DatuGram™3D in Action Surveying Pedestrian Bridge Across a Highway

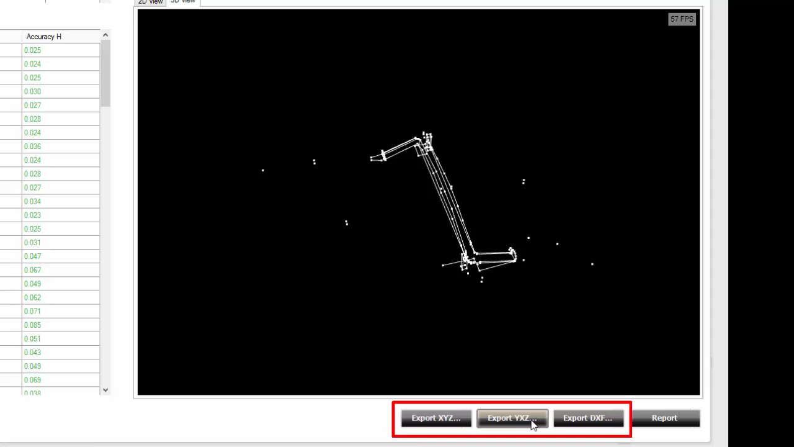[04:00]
And you can see the 3D viewer of the bridge.